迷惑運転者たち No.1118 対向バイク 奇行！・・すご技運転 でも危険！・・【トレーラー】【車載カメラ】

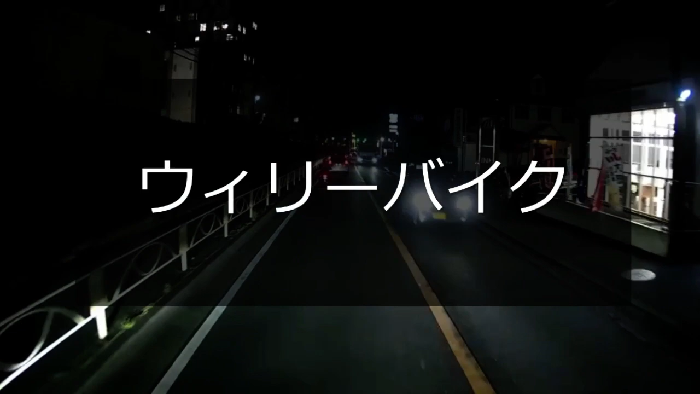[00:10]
え、また？まだこれウェリーしてるよ、ウェリー。はぁ、はぁ、はぁ、はぁ、なんだ今の。 バカ野郎だよなぁ。
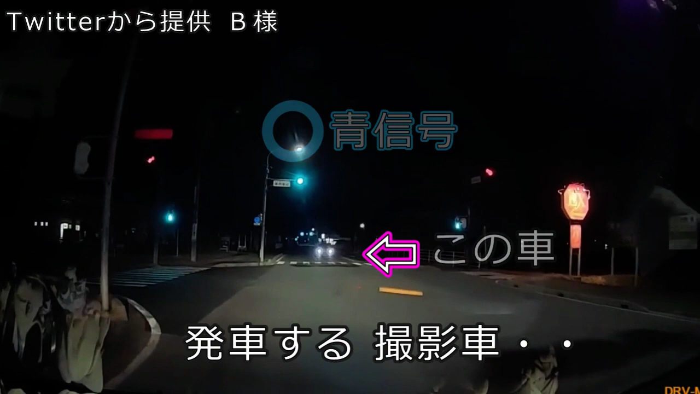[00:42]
おいおい、 マーク周辺です。 おいおい、 マーク周辺です。 バカか。